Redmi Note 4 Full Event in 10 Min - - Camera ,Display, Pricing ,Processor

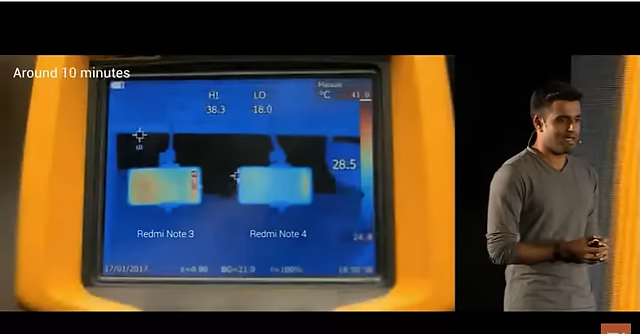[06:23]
On screen: scale top 41.0°C
Around 10 minutes, not much of a difference. It took us 30 minutes to get Redmi Note
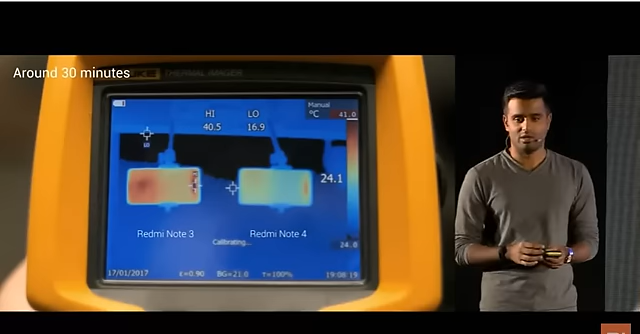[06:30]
to cross 40 degrees Celsius in a visible way. But if you take a look at the right here, Redmi Note 4 doesn't even get warm. The vast majority of this device is still under a cool 37, 38 degrees.